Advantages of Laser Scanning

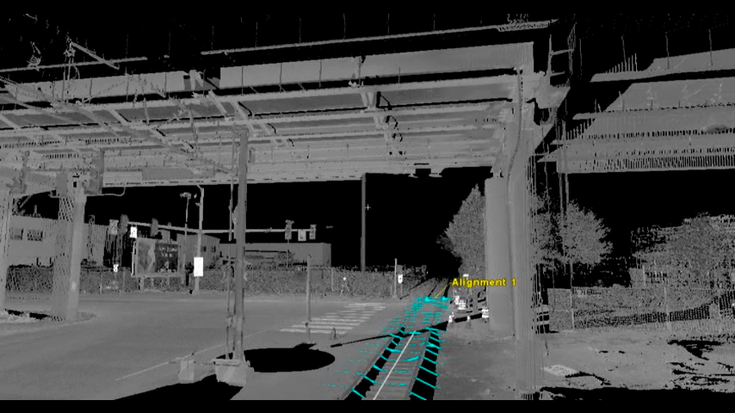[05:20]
The alignments can then be used to generate cross sections and surface profiles or relate scan data to the station and offset information in the site plans. These alignments and sections can be imported and exported directly to and from CAD as 3D lines and polylines to help create and harvest information relating to surface profiles and to reduce the amount of data to be transferred. 3D Models Many types of 3D
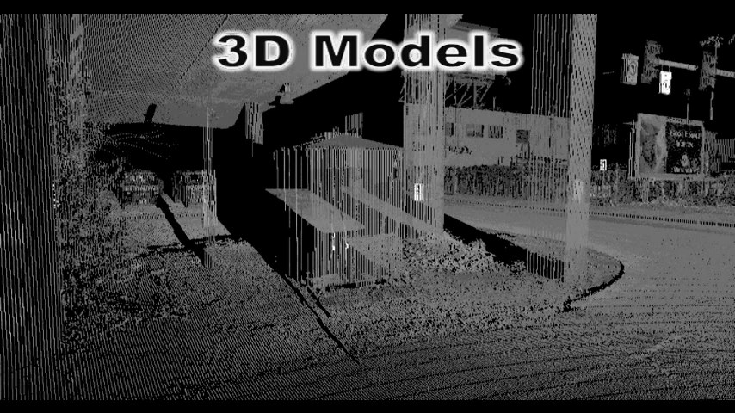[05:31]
models can be generated within the scan software directly from the data in the point clouds. These models range from simple surface patches and tin meshes to geometric shapes and even complex structural steel pieces,
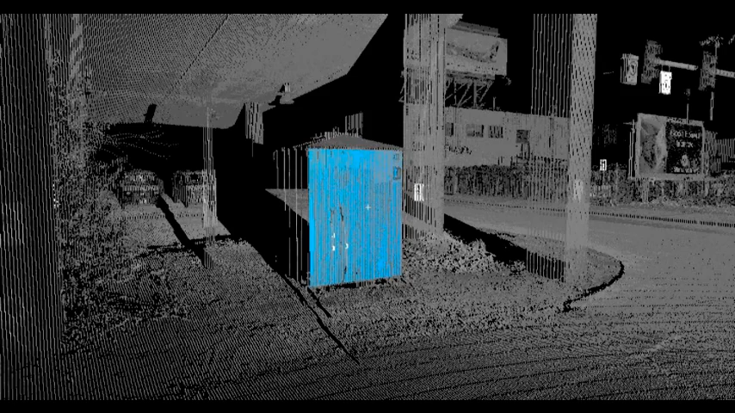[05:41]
piping sections, and fittings. Highly accurate planar surface patches can be generated for objects like walls and floors
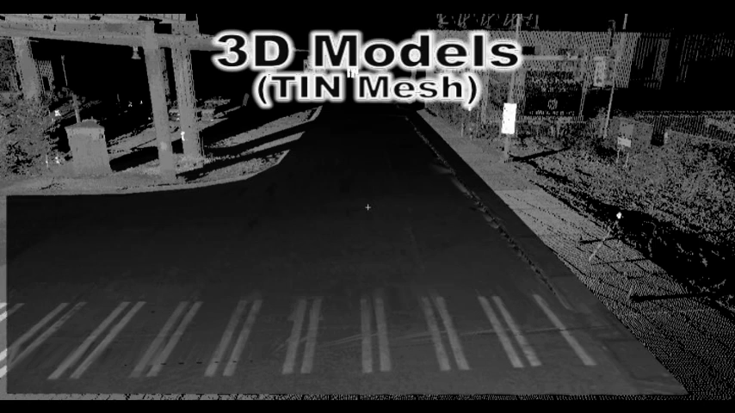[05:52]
for the recreation of buildings and other structures in CAD and other modeling platforms.
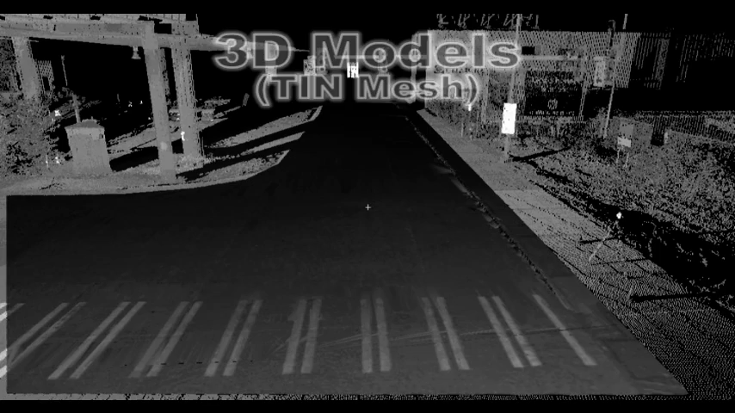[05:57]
Tin meshes can be generated for complex ground and other irregular surfaces. These models can be imported into CAD and can be used for surface comparisons like volume calculations and analyzing deviations from existing grades to design grade.
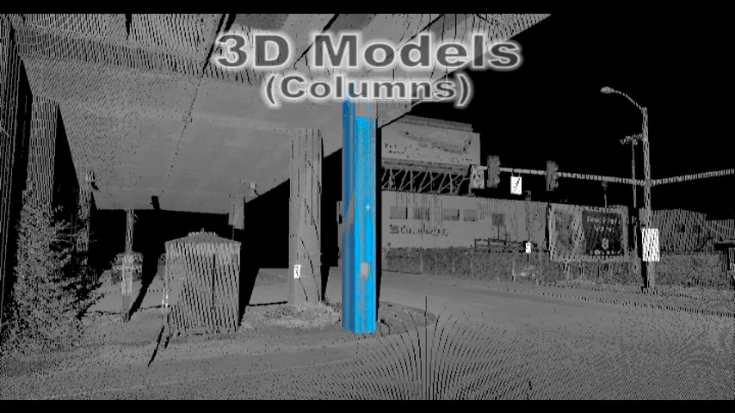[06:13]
Geometric objects and shapes can be generated directly from the scan software to model things like boxes and cylinders for columns. These objects allow for accurate measurement and locations of these features and can also be exported for use in design and CAD software.
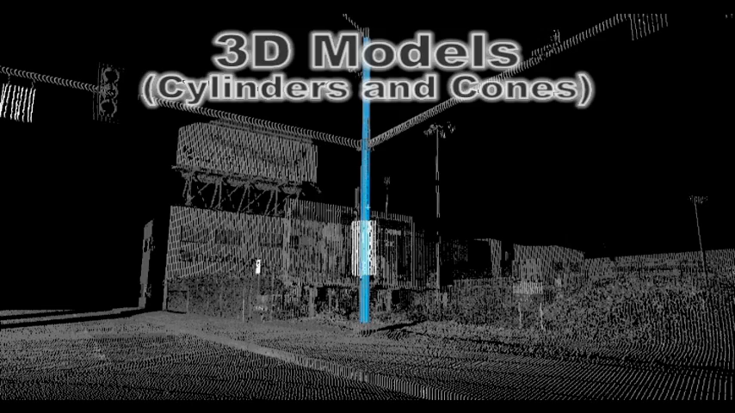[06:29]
Complex objects like standard steel sections such as I-beams and box girders, piping components,
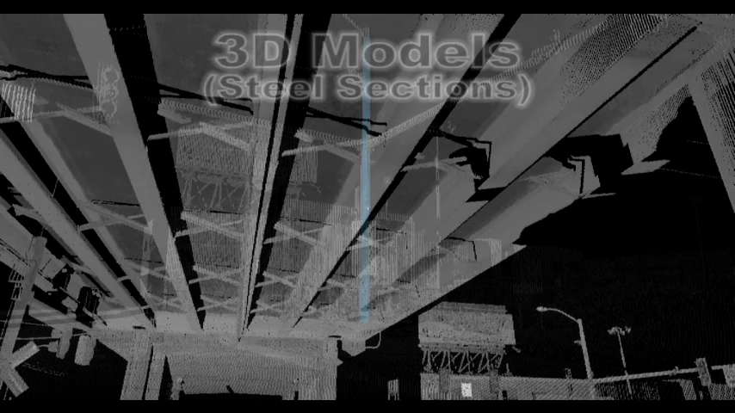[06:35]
and fittings can also be created using the scan software tools.
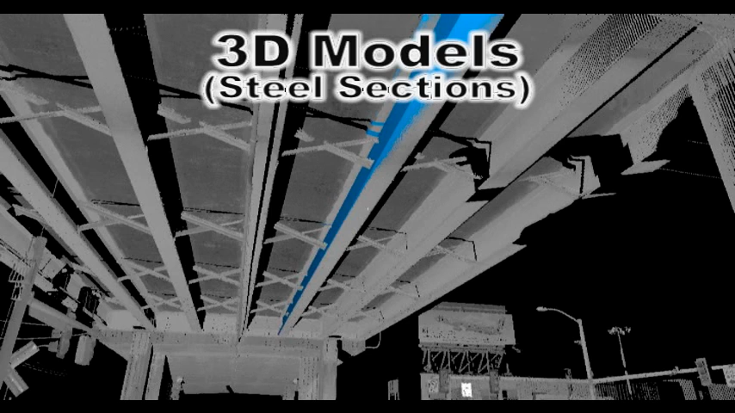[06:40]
These models can be used to generate accurate center lines and edges from which data can be extrapolated in instances such as locating the edge of a girder on the top of a bridge deck with information gathered from below.
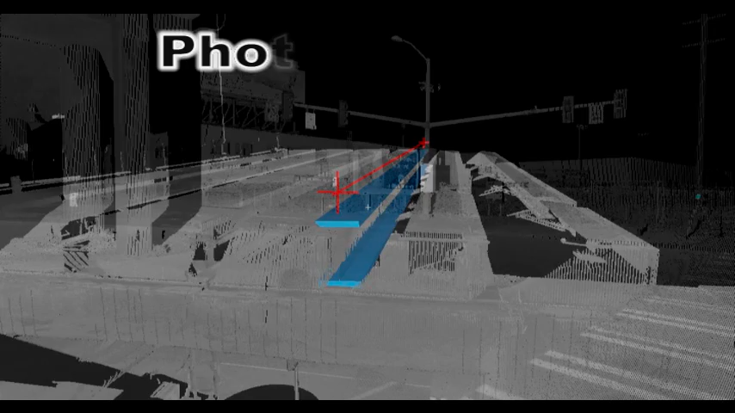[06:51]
Photo Draping Photographs collected at the time and location of
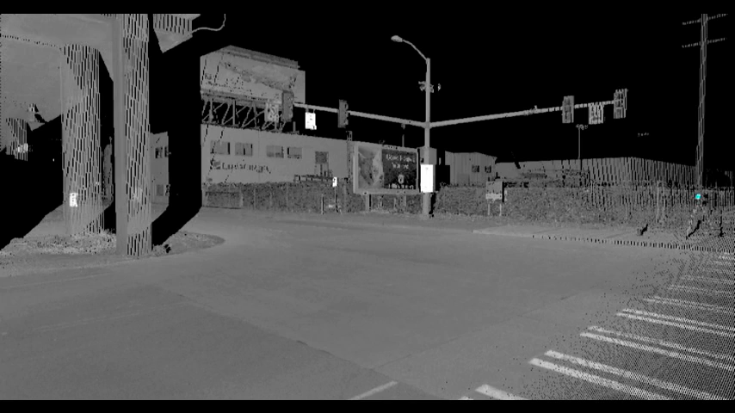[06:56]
the scans can be used to generate a photorealistic texture map for the point cloud providing
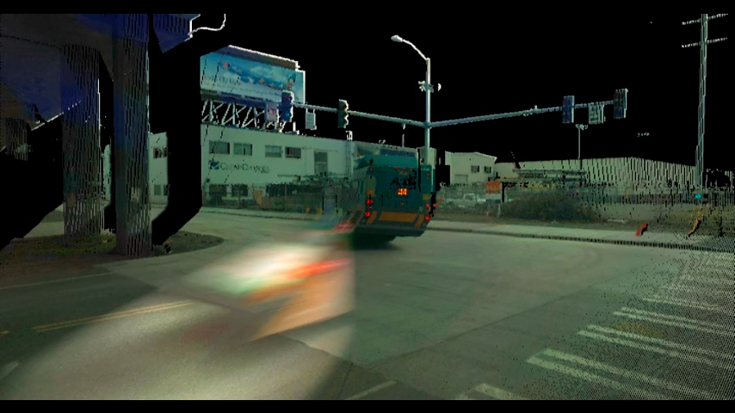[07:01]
a more detailed and easily recognizable image of the site. This is helpful in relating the point cloud to the physical site and provides a visual aid for processing the scanned data.
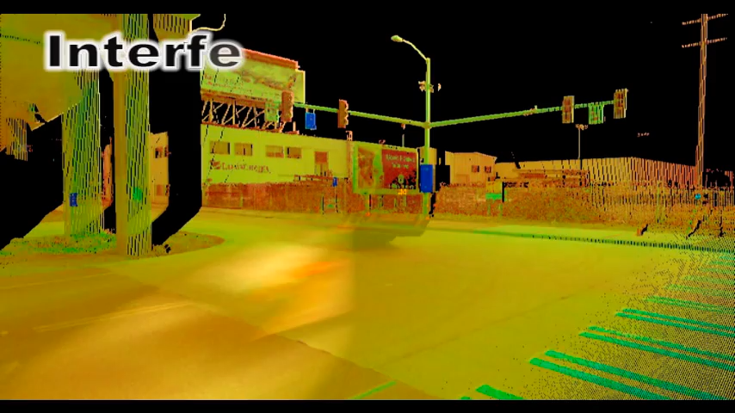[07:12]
Interference Cleaning Tools within the scan software provide for removal of errant points or temporary obstructions from the point database. This noise can be caused by a variety of things that disrupt the scans such as traffic or pedestrians passing through and creating false points in the cloud. Easy removal of this noise enables us to efficiently
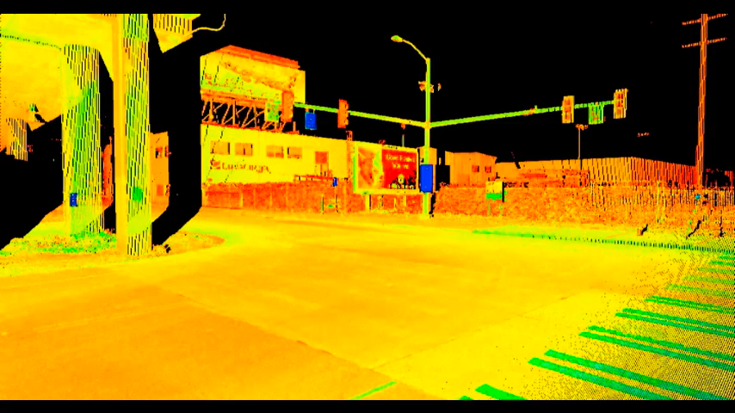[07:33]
collect and process scans without having to worry about stopping to allow people and cars to pass and allows us to provide a cleaner set of data for our clients. As you've seen, 3D laser scanners can provide information that previously was unattainable
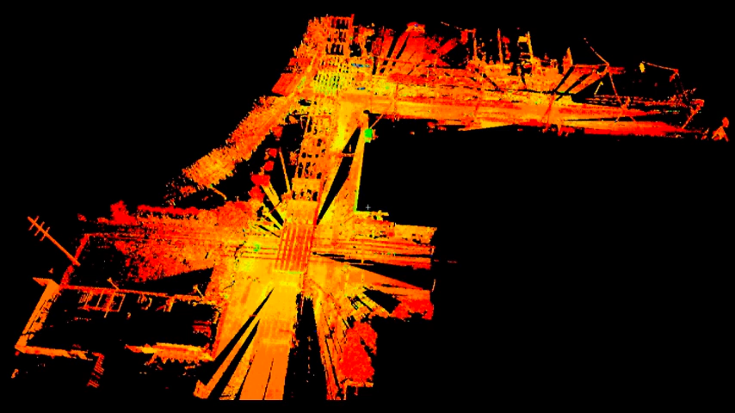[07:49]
or inherently inefficient by other established methods. The quality of this data and the efficiencies of the workflows can make scanning an extremely viable and economical option for many types of projects in today's world.